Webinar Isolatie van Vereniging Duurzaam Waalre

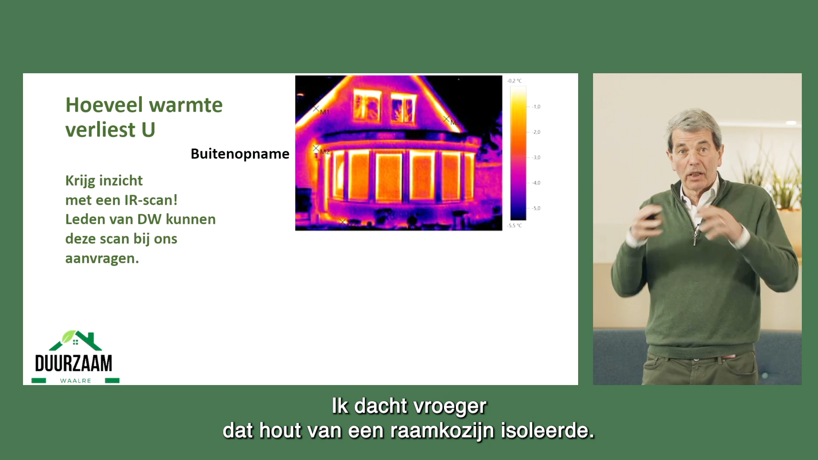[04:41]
Hoe warmer, of hoe meer warmte er naar buiten gaat, hoe warmer het dus is aan de buitenkant van dat oppervlak, als we van buiten kijken, hoe lichter het is. En dat ziet u veel door de ramen, veel door de kozijnen. Ik dacht vroeger dat hout van een raamkozijn isoleerde. Nou, absoluut niet. Maar we zien ook in de constructie duidelijk warmte lekken. Onder de dakrand, de aansluiting van de erker op de muur.
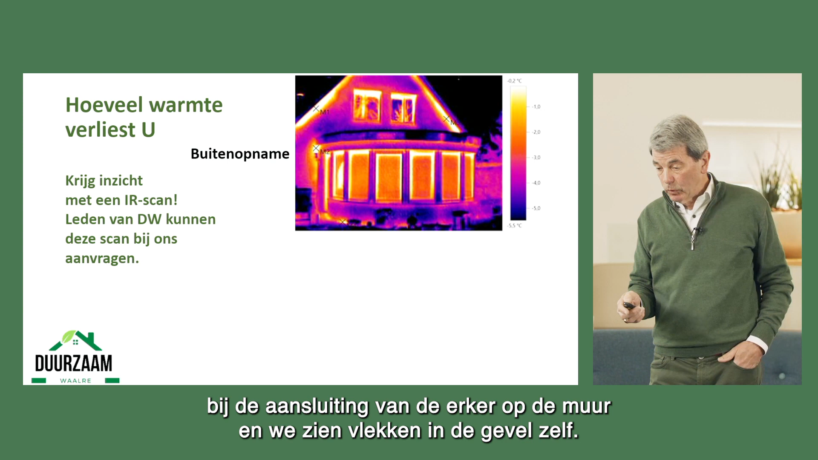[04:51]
En we zien vlekken in de gevel zelf. Dat betekent dat daar mogelijke isolatie zit, maar dan heel slecht verdeeld, uitgezakt. Wie zal het zeggen?
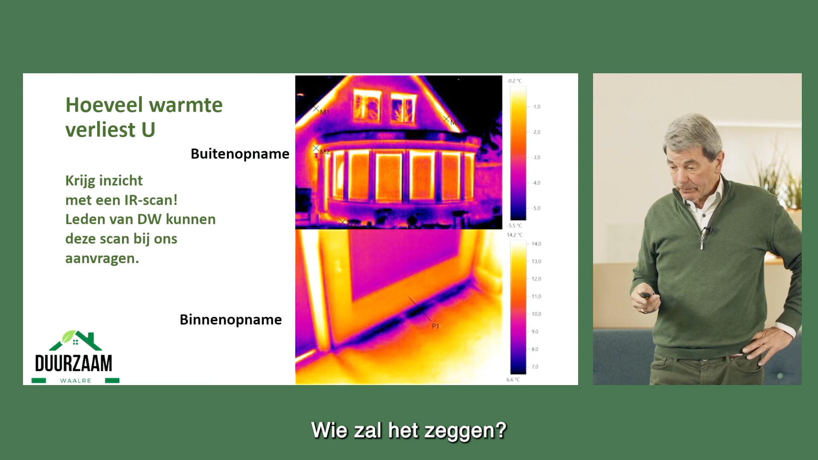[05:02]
Op dezelfde manier kunnen we van binnen naar buiten kijken. En dan zien we duidelijk dat er heel veel kou binnenkomt aan de onderkant van deze deur bijvoorbeeld. Leden van Duurzaam Waarde kunnen deze warmtescan aanvragen. En nu heeft dat natuurlijk geen zin meer, al hadden we eergisteren weer nachtworst. Maar eigenlijk begint dat weer in december, januari, februari.
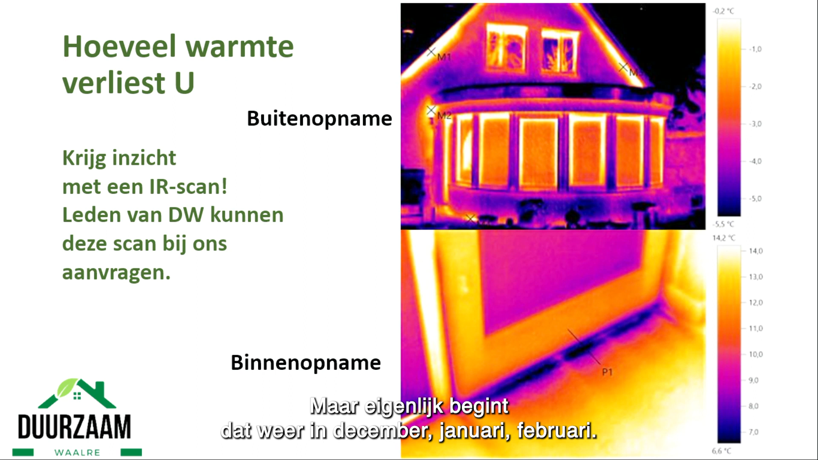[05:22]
Dat zijn de beste maanden om dit soort opnames te maken.